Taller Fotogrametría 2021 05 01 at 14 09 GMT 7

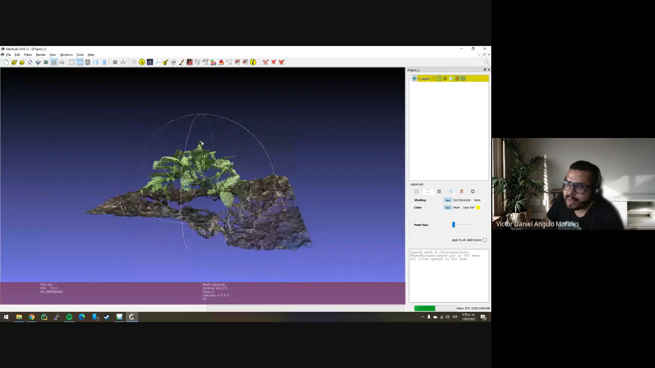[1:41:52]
al punto más bajo puedo medir la altura esos son atributos digamos estructurales eso yo le llamo atributos estructurales y esos son cosas que se extraen digamos en vegetación y son muy importantes saber
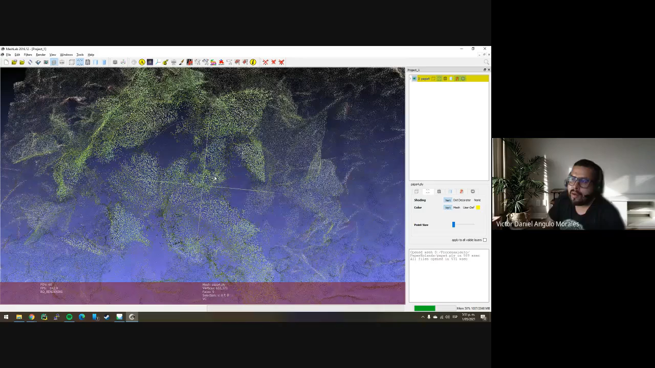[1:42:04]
cuál es la altura también es saber la copa digamos en los árboles aquellos que han trabajado de pronto o quieran trabajar en árboles también se hace mucho muchachos eso se llama youtube fotogrametri eso se llama tree
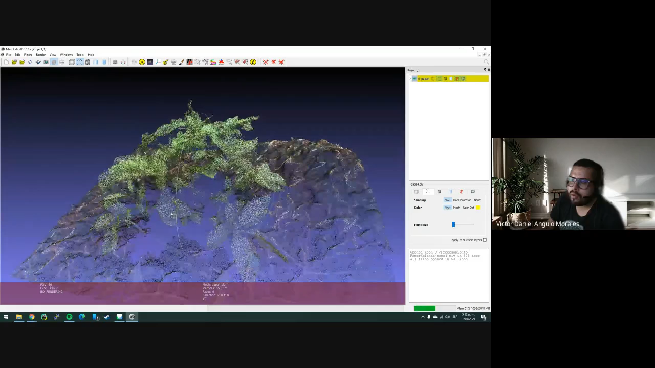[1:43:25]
tiene la misma distancia un orto mosaico es una captura digámoslo así una captura de esta vista frontal él hace una
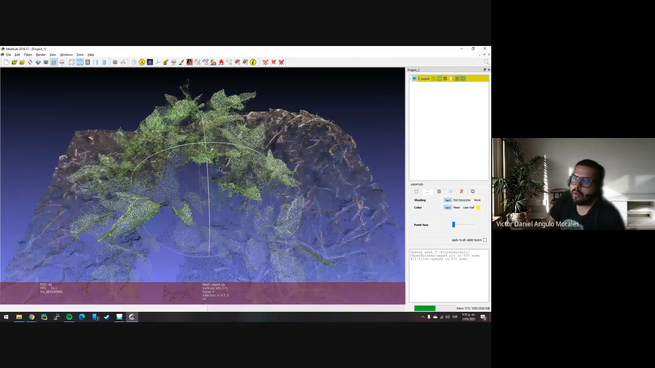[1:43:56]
en latitud longitud y una altura cada pixel y por eso en google vemos eso